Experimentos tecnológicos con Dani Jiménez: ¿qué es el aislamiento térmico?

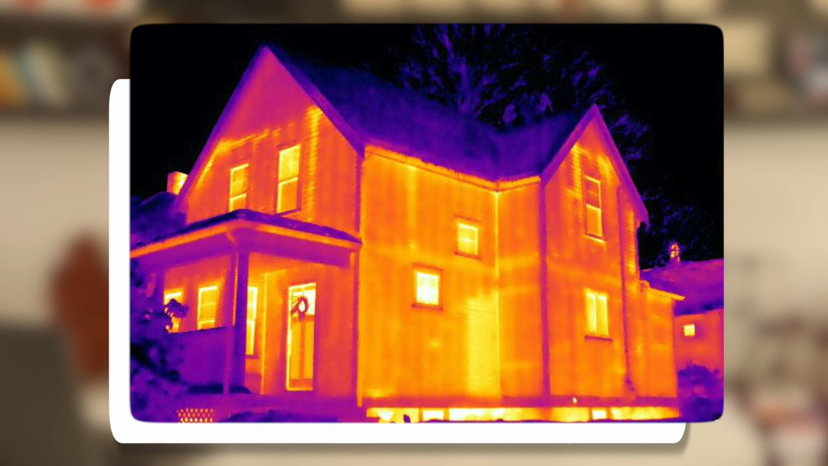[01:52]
esta imagen está hecha con una cámara infrarroja las zonas más rojizas blanquecinas quieren decir zonas más calientes y las zonas más azules son zonas más frías fijaros cómo se pierde mucha energía por paredes y ventanas los datos son muy claros se calcula que en promedio aproximadamente